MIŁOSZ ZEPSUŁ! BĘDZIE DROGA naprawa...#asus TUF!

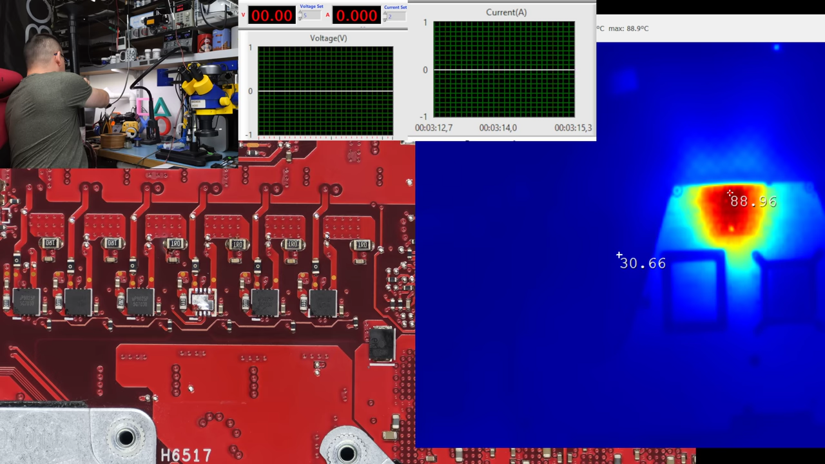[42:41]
On screen: max 88.9°C
Znowu puszczamy zasilanie. Sprawdźmy, co się dzieje.
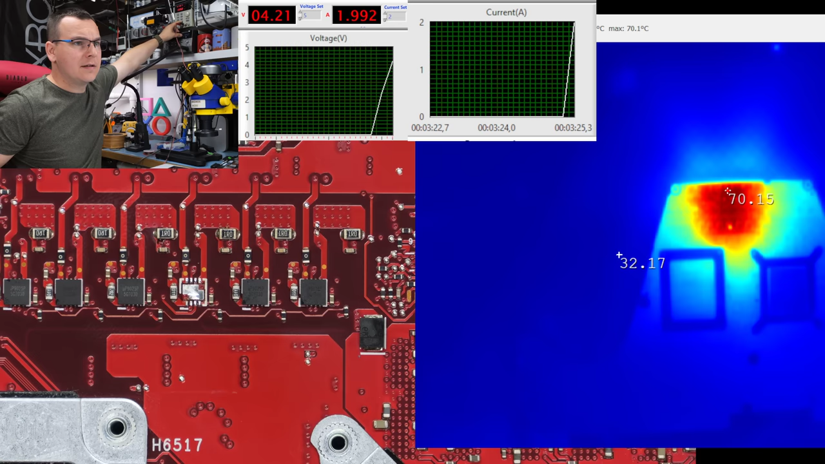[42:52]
On screen: max 70.1°C
Dalej 2 ampery żre. Lipa. Jeszcze raz puszczam zasilanie. Oho, z tej strony się nagrzewa.
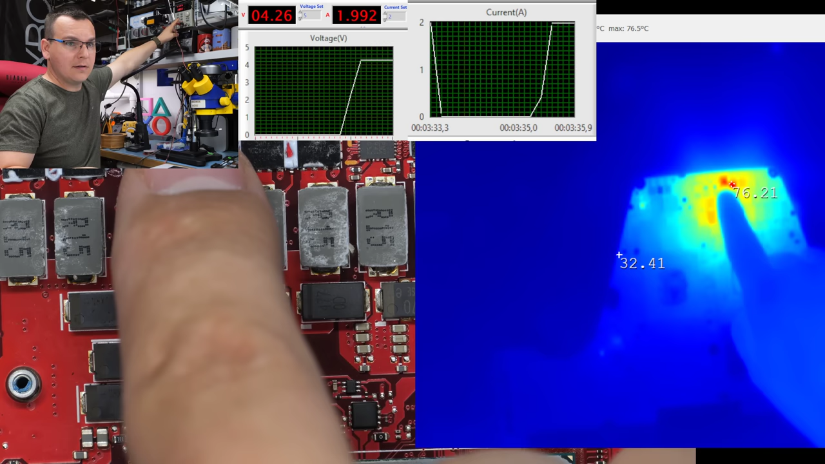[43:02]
On screen: max 76.5°C
Nawet nie tyle, co...
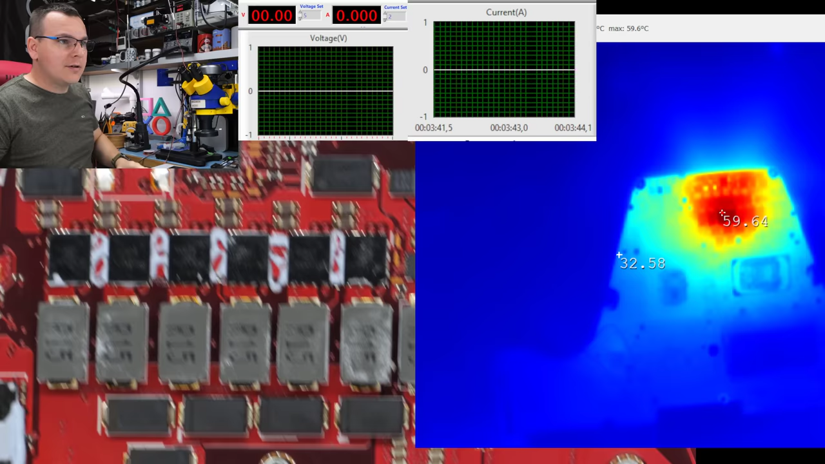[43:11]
On screen: max 59.6°C
Chyba ten rezystor się nagrzewa, wiecie? To jest 2,2 ohma rezystor. Tak strzelam, że on się nagrzewa w tym momencie. Tak.
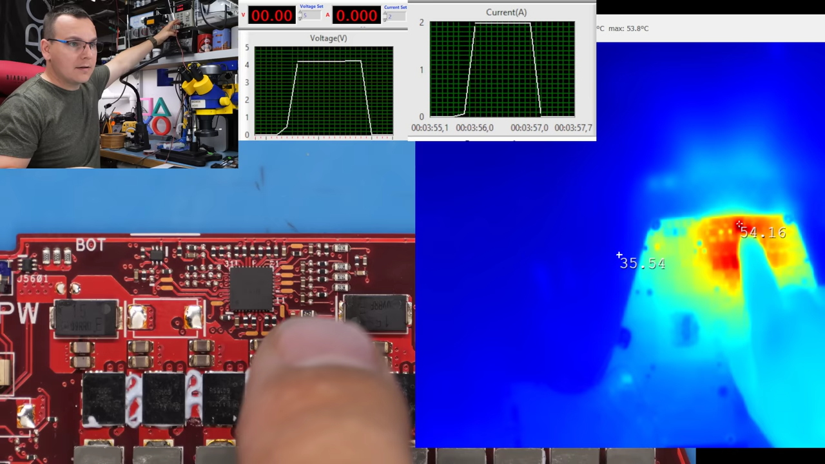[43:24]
On screen: max 53.8°C
Dajmy mu czegoś mokrego. I zobaczymy. I patrzymy. Tak. Rezystor się nagrzewa, bo przetwornica jest co? Obciążona. Ja nie mogę.
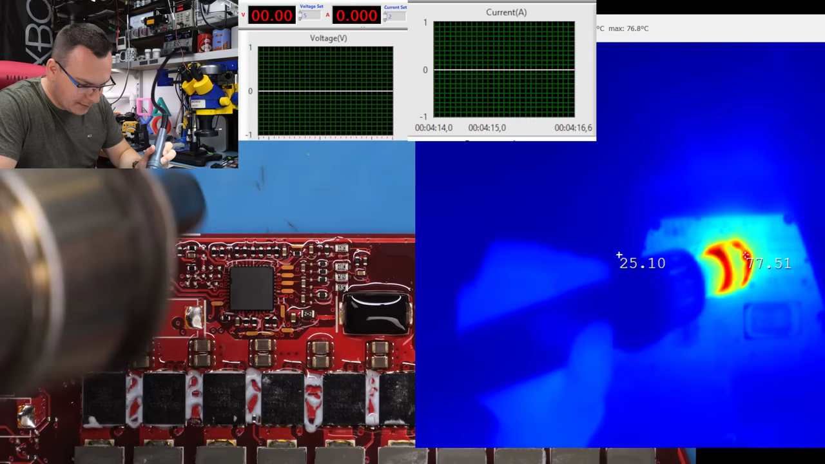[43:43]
On screen: max 76.8°C
Ściągamy ją. Miałem jakiś czas temu Asusa i de facto były popalone między innymi takie układy.
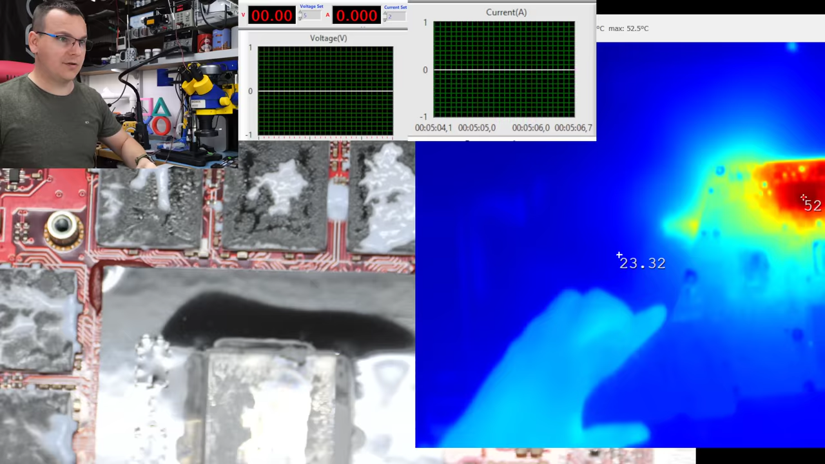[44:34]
On screen: max 52.5°C
Tych górnych. Co dalej? Zmierzmy rezystancję na linii 5-voltowej. Czy jest już lepiej, czy jest dalej lipa? Bo To mnie zastanawia i to ciągle.
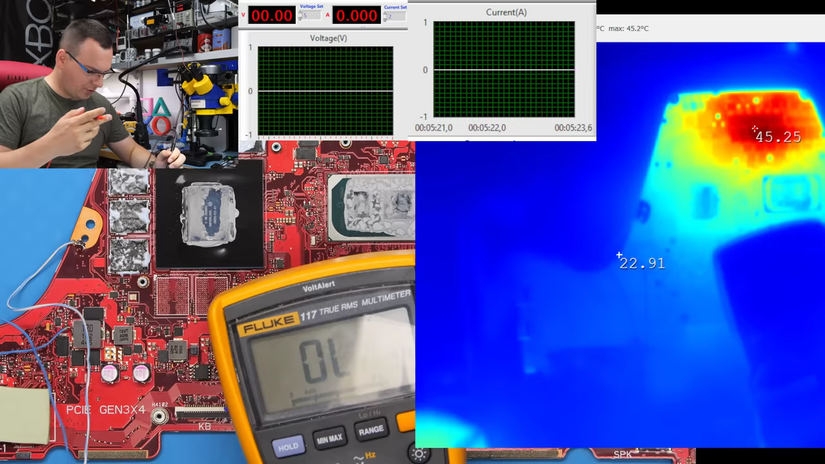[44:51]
On screen: max 45.2°C
26 ciągów do dupy. Źle jest. I dalej termowizja i puszczamy.
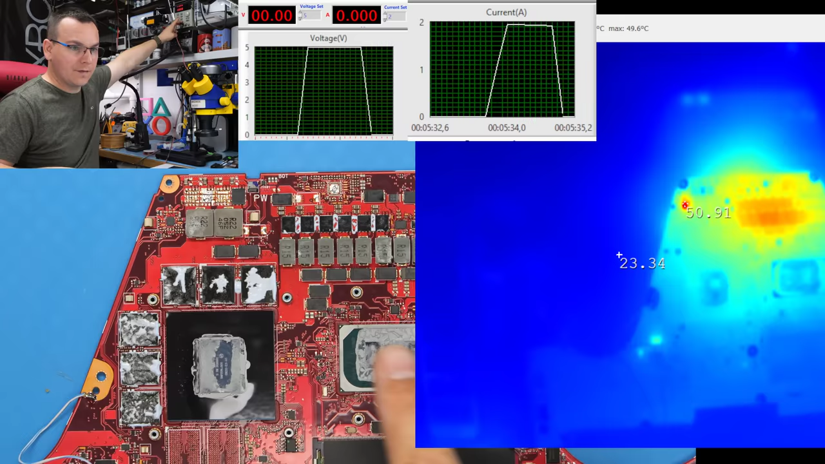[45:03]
On screen: max 49.6°C
Widzieliście? Już w tym miejscu 50, 60.
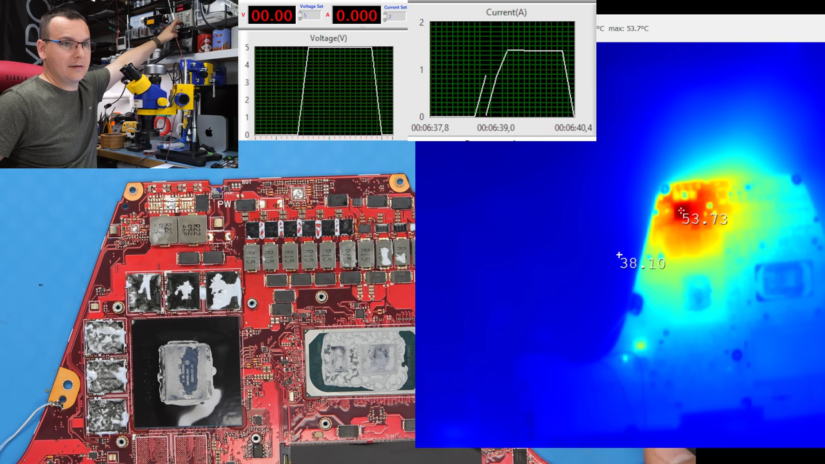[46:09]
On screen: max 53.7°C
Tak. I zobaczcie, w tym momencie płyta już nie ma spadku napięcia. Kurde, jeszcze ten układ. Ja pierdzielę.
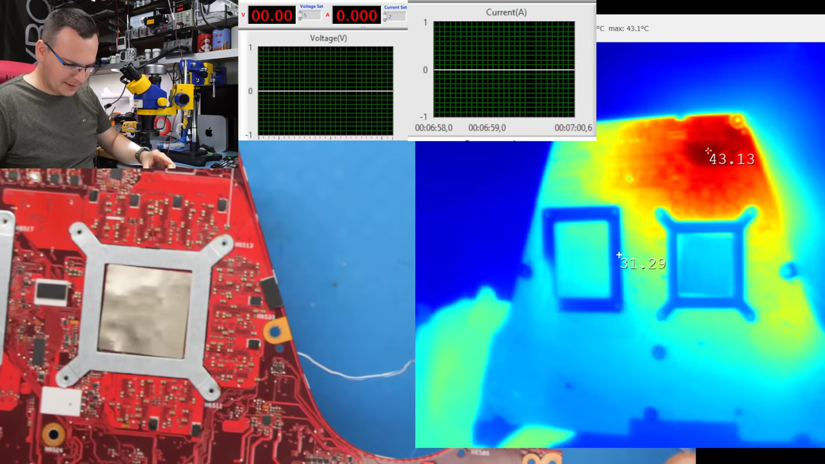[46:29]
On screen: max 43.1°C
To jest... Wow. Wow, wow, wow, wow, wow, wow, wow. Ten driver. Jakim cudem? Jak? Jak? Nie ma to najmniejszego sensu.